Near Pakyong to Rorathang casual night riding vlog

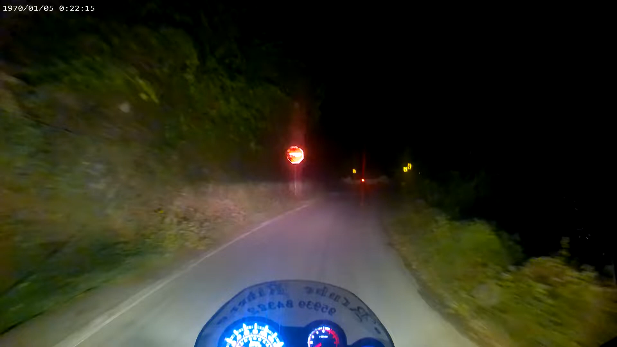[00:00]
हेलो माय लवली व्यूअर्स, वेलकम टू माय चैनल। यह है पदम जी का रास्ता जो मैं चल रहा हूँ।
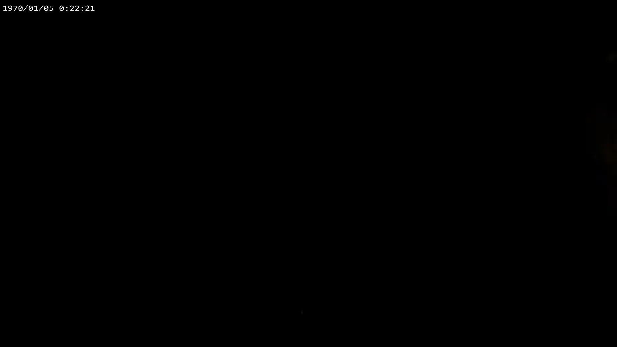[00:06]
ये आगे है जंक्शन, ऊपर जाएगा पाकू, नीचे जाएगा रोड़ाना,
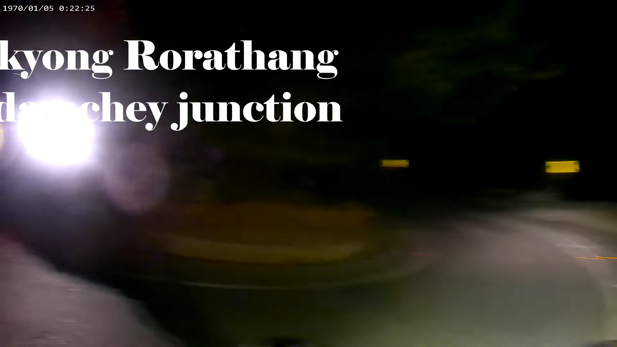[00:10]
और जो मैं आ रहा था वो है पाकांक्षी रोड। तो देखिए हम लोग रोड़ाथन तरफ जा रहे हैं, और आज नाइट राइड करने के लिए पूरा प्लान हो गया है,
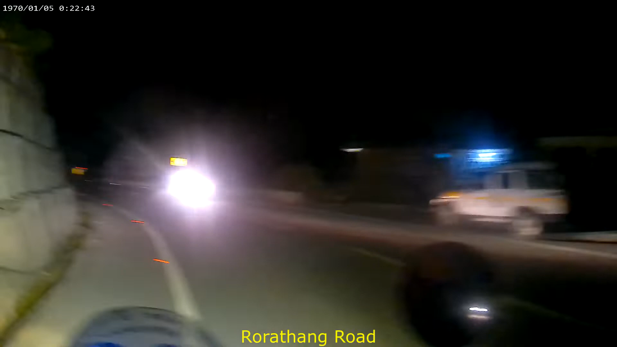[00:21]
इसलिए हम लोग नाइट राइड करके ब्लॉग कर रहे हैं। तो चले देखते हैं नाइट में क्या क्या रहता है, क्या क्या देखते हैं।